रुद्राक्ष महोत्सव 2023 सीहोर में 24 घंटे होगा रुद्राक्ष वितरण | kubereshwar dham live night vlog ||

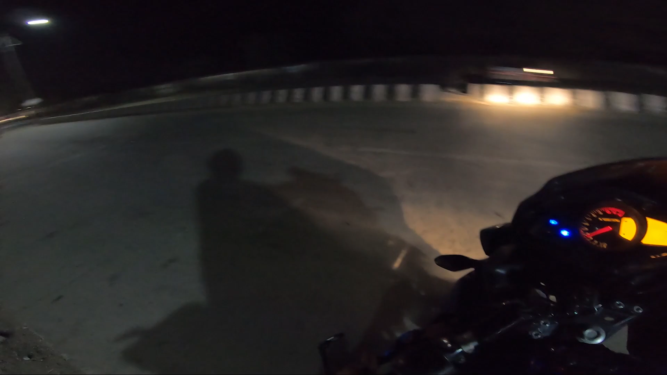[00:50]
एंड भाई मैं सही बताऊँ तो रुद्राक्ष वितरण हो रहे हैं एंड यहाँ पर लाइन देख रहे हो गाड़ियों की कैसी लाइन आ रही है।
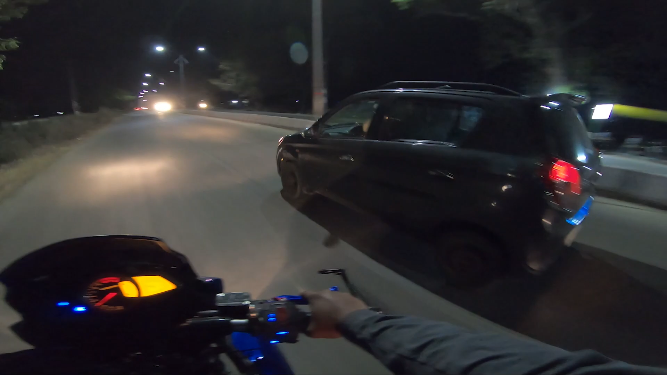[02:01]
और अभी देख सकते हो गाड़ियाँ कितनी चल रही है, ये देखो ये सारी की सारी वहीं जा रही है भाई जितनी भी गाड़ियाँ हैं।
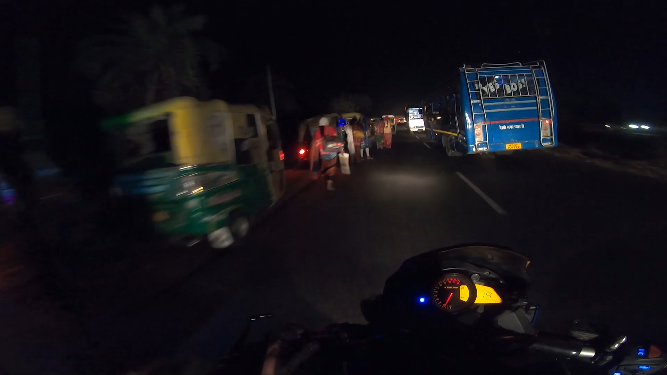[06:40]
मतलब बहुत ही ज़्यादा पब्लिक है, और ये देख रहे हो ये 1 किलोमीटर पहले से ही ये हाल है भाई, ये 1 किलोमीटर पहले से हाल है,
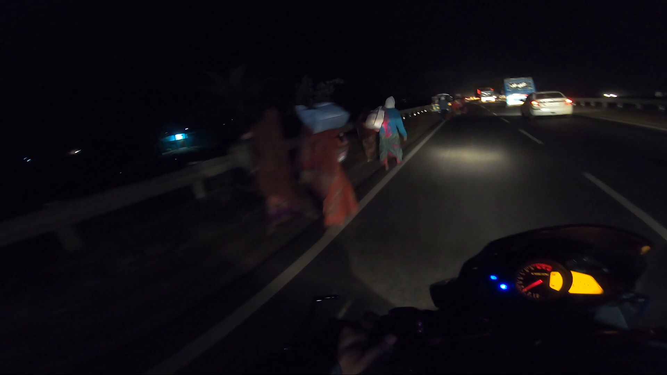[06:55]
जनता मतलब भाई पैदल जा रही है, 1 किलोमीटर पहले ही गाड़ियों को छोड़ दिया जा रहा है,
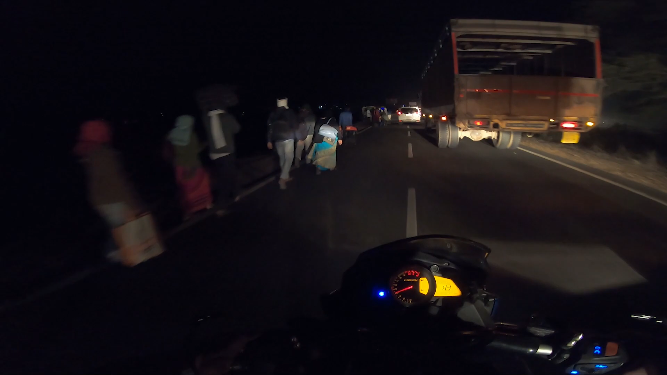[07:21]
ये ट्रैफिक है भाई, भाई ये ट्रैफिक है, बहुत ज़्यादा ट्रैफिक है, एंड यहाँ पे क्या हो रहा है यार, पर्सनल गाड़ीज जो हैं भाई वो उनको दूर पे ही रोका जा रहा है,
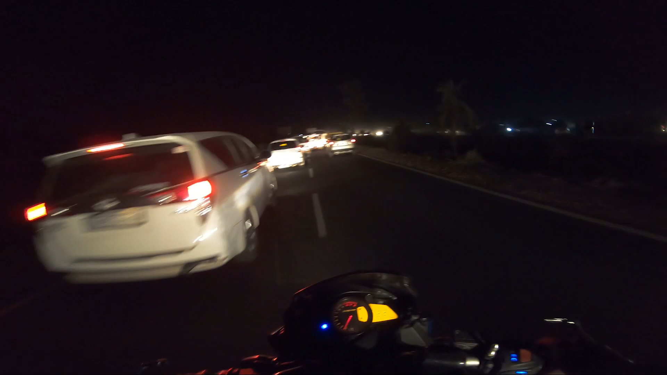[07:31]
कम से कम 1-1.5 किलोमीटर दूर से ही गाड़ी को रोक दिया जा रहा है। तो अपन अभी साइड से चलते हैं थोड़ा भाई कच्चे वाले रोड पे, ताकि अपन आगे निकल जाए,
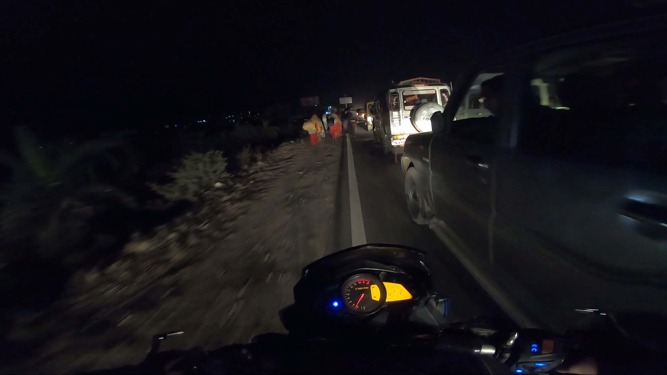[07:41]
बाकी आगे मैं आपको दिखाता हूँ जहाँ तक मेरी गाड़ी जा सकती है वहाँ तक आपको दिखाने की कोशिश करूँगा,
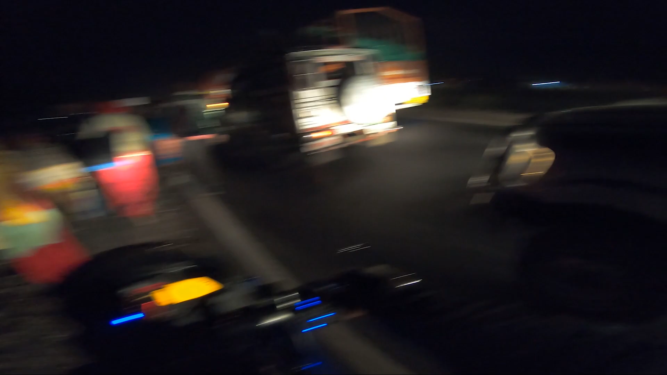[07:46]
बहुत ज़्यादा ट्रैफिक।
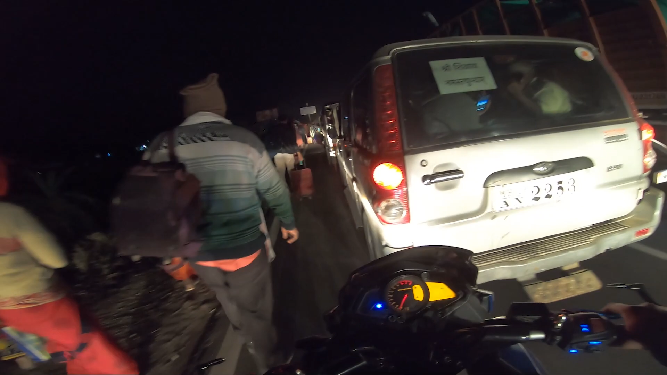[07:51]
तो अभी ऑलमोस्ट अगर मैं बताऊं तो जितनी जनता मेरे को दिख रही है भाई, कम से कम 1000-2000 जनता तो ऊपर ही है ये जो रोड पे भाई, कसम से। ओम श्री शिवाय नमस्तुभ्यम।
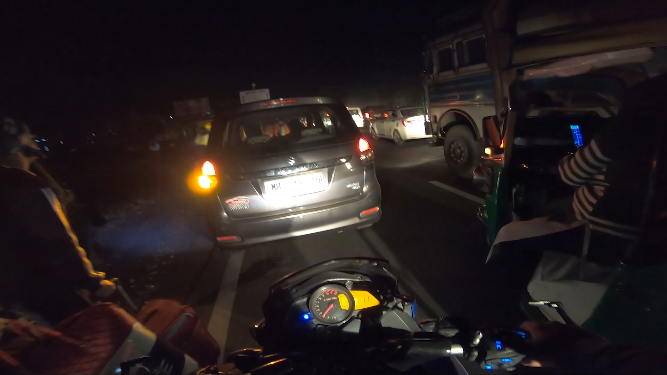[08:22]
यहाँ ऑटो भी पूरे फुल पड़े हुए हैं,
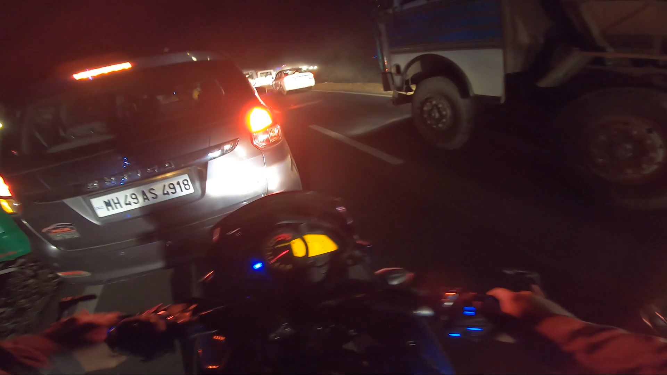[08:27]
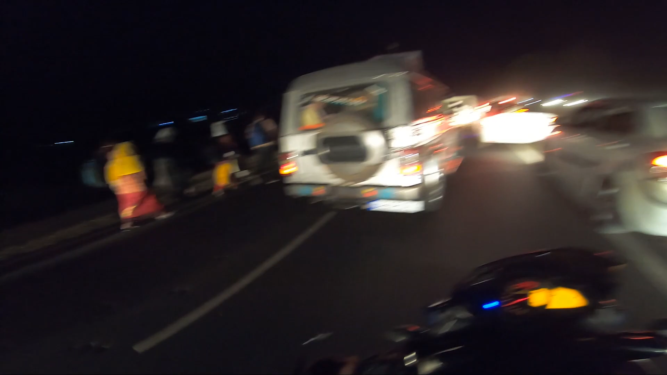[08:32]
ये भाई 1 किलोमीटर दूर से इतनी जनता है, तो सोच सकते हो भाई मतलब जो भी आ रहा है तो पहले से ही थोड़ा भाई अपने को तैयार करके आना,
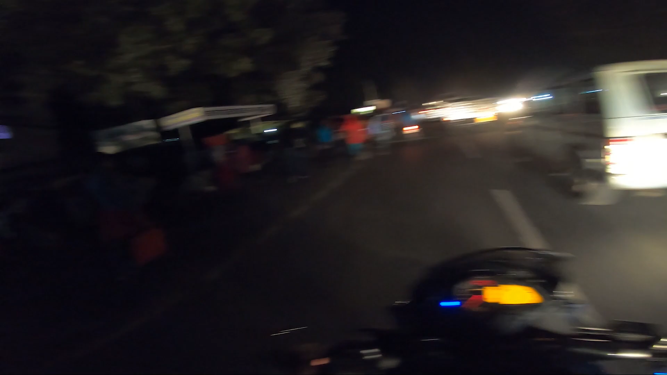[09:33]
एंड यहाँ पे चारों तरफ भाई गाड़ियाँ ही गाड़ियाँ हैं, ये देखो भाई
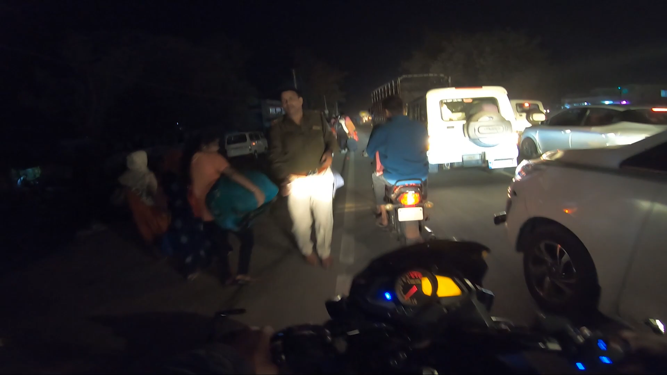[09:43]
भाई। तो भाई जो भी आ रहा है सोच समझ के आना,
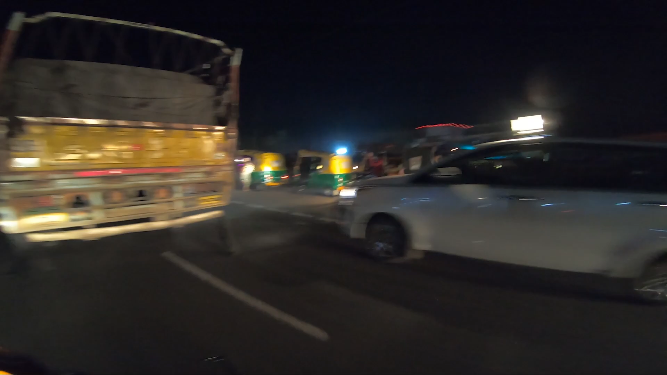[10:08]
कुबरेश्वर धाम का रास्ता इधर राइट साइड से है, एंड सोच सकते हो पहले से ही इतनी भीड़ लग गई है।
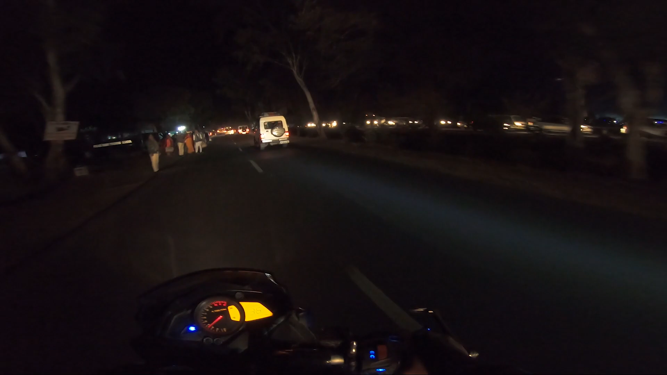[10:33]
एंड भाई लाइन देख रहे हो गाड़ियों की कैसी लगी है, और यहाँ सारी जनता पैदल जा रही है भाई। कुबरेश्वर धाम की भीड़ यार, जो लोग भाई मतलब मानते हैं अच्छे दिल से,